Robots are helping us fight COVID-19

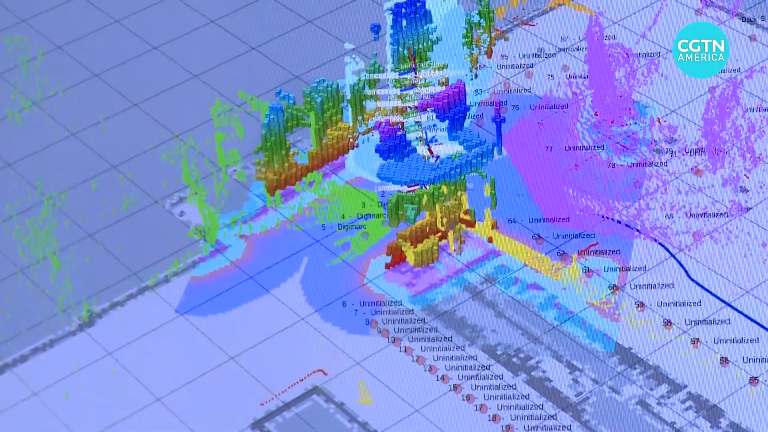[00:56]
What you're seeing here is Tally's 360-degree representation of the world around it.